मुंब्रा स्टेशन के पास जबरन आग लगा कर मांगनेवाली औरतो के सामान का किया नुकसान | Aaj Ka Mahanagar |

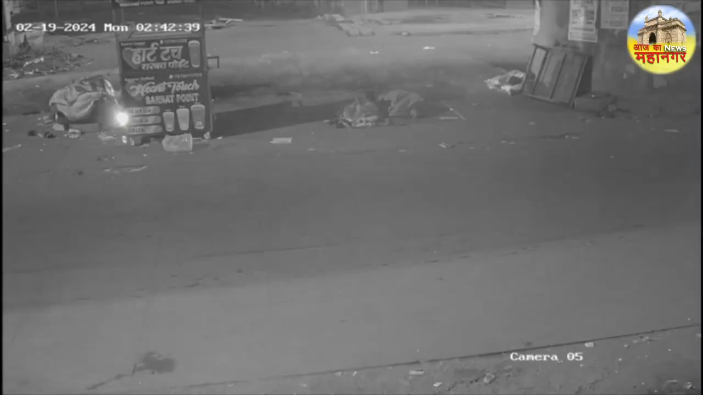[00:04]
मुंगरा स्टेशन परिसर से आग लगने की घटना सामने आई है। यह आग 19 फरवरी रात 3 बजे के करीब लगी थी।